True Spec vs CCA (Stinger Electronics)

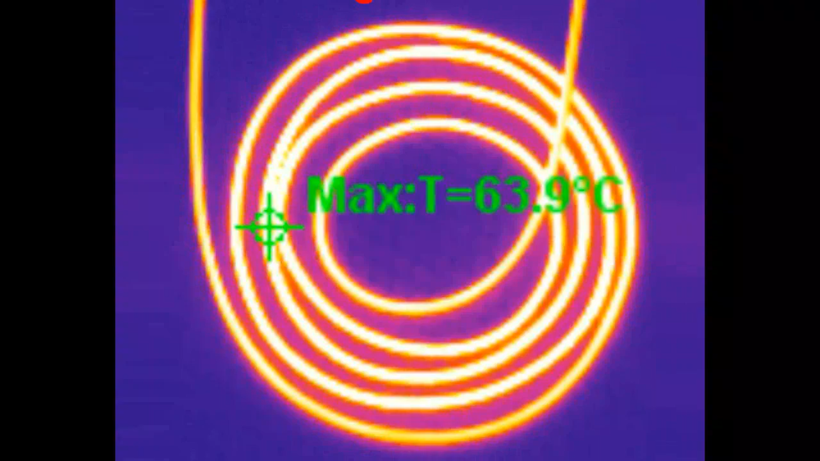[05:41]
On screen: max 63.9°C
I also have a photo of some 4 gauge wire in the same test I just conducted, but this time it was photographed under an infrared camera.
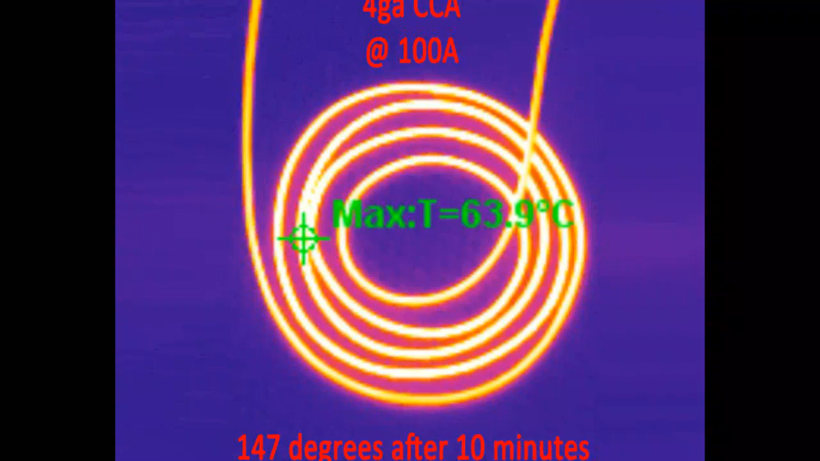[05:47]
On screen: max 63.9°C
You'll notice the intense heat generated by the CCA wire under load.
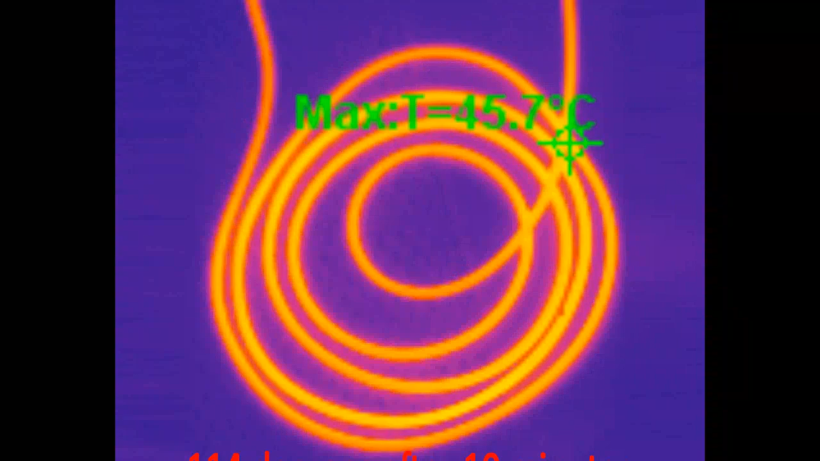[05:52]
On screen: max 45.7°C
The load we used for the test is well within the operating range for the copper wire,